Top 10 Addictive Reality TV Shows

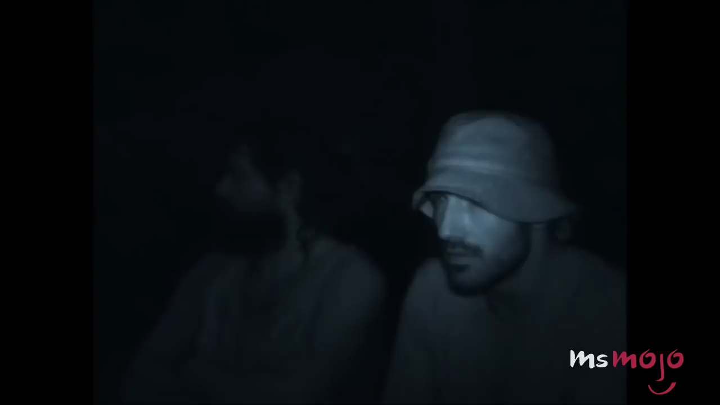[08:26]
We've been shivering in the rain probably five or six hours,